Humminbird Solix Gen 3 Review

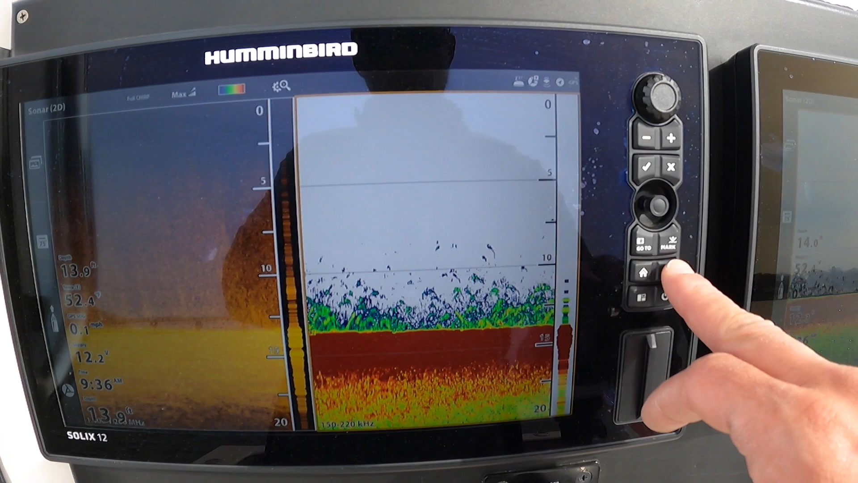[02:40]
so I'm gonna press this triple bar right here and that brings up a quick menu
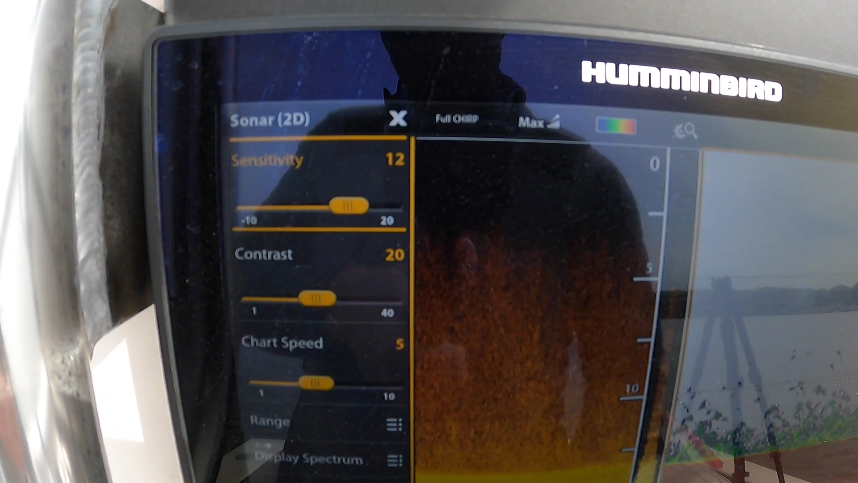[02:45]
sensitivity contrast all the things I may need to adjust on a regular basis
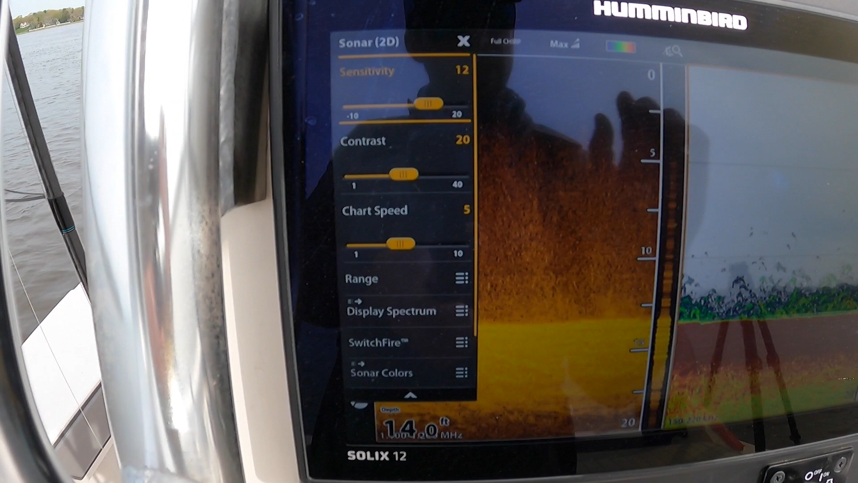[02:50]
I could X out of that another feature is the I could double tap this triple
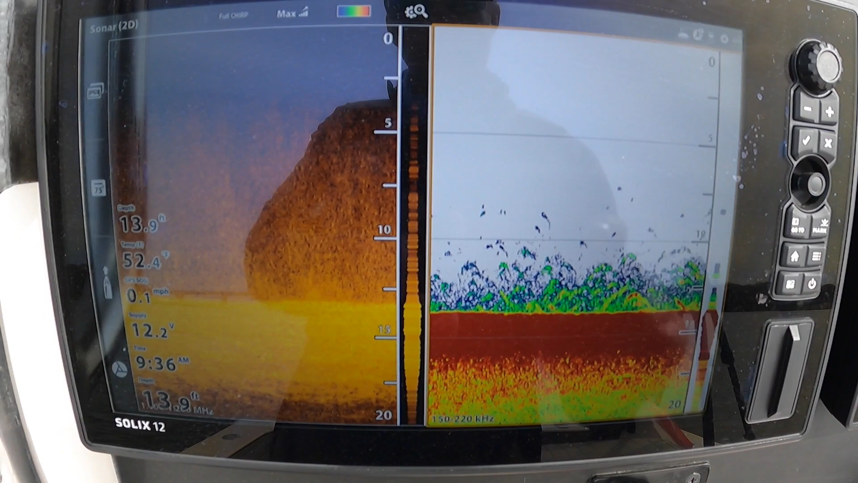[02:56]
On screen: depth 13.9 ft, water 52.4°F, speed 0.1 mph
bar and that will bring me to my main settings okay so if I